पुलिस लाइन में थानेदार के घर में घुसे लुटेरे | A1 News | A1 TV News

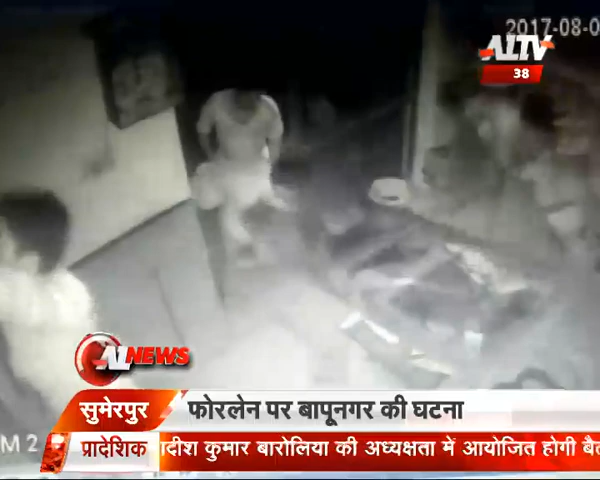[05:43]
2 लाख रुपए के टायर चुरा कर फरार हो गया आपको बता दें यह पूरी वार्दा दुकान में लगे CCTV कैमरे में कैद हो गया पुलिस ने बताया कि दुक के दुदुचाना चेत्र में पुलिस